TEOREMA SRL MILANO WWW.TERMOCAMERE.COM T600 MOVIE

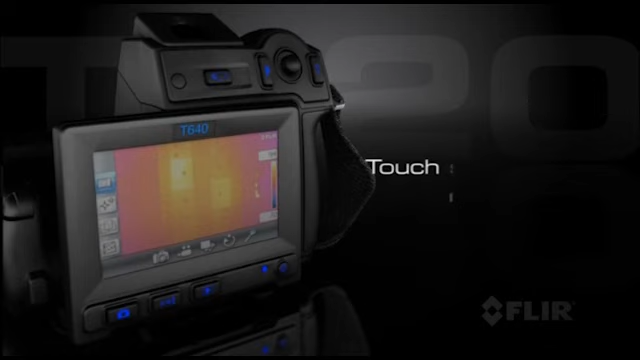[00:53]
Il nuovo e ampio touchscreen ti permette di accedere facilmente alle principali funzioni di misura per analizzare le immagini radiometriche.
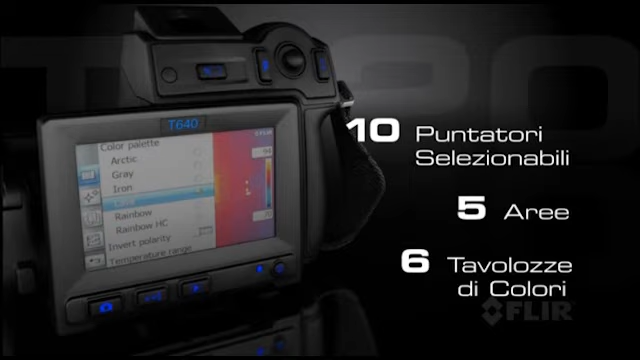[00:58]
E se questo non basta, le termocamere FLIR T620 e FLIR T640 dispongono di connessione Wi-Fi integrata,
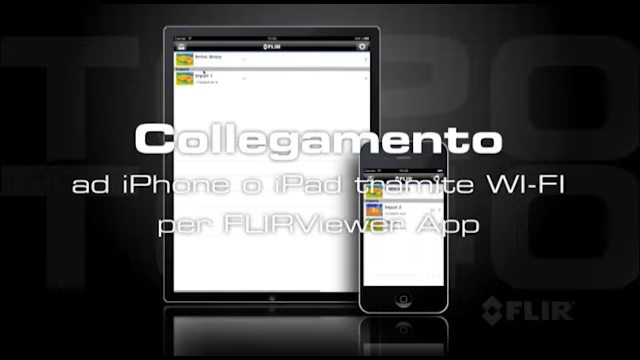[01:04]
che abbinata alla nuova applicazione FLIR Viewer per iPhone o iPad,
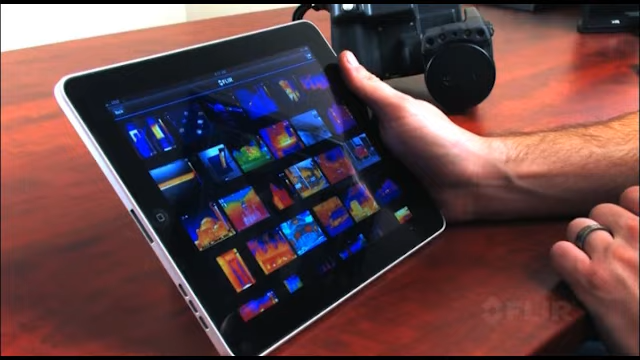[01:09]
ti consente di importare le immagini dalla termocamera, analizzarle e creare dei report da visualizzare sul posto o inviare successivamente tramite e-mail.
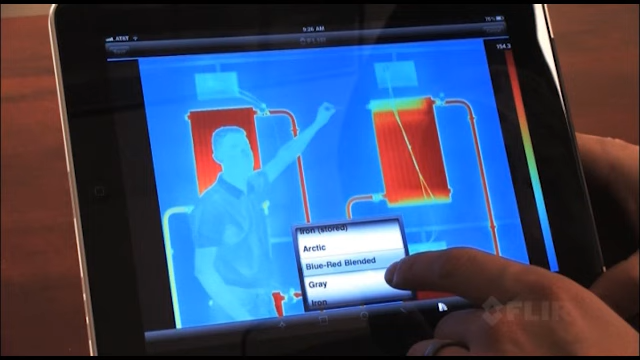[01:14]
È sicuramente un modo efficace per suscitare un grande interesse.
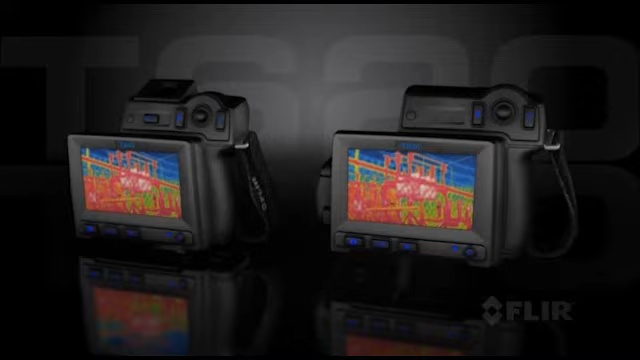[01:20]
Entrambi i modelli sono dotati di tutte queste funzionalità e molte altre ancora.
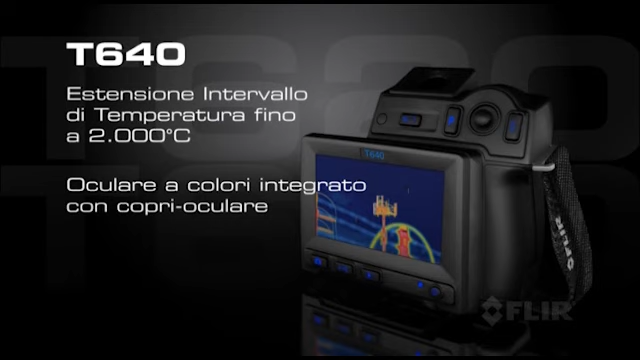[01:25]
Scegliendo la termocamera FLIR T640 avrai il vantaggio di misurare temperature fino a 2000 gradi,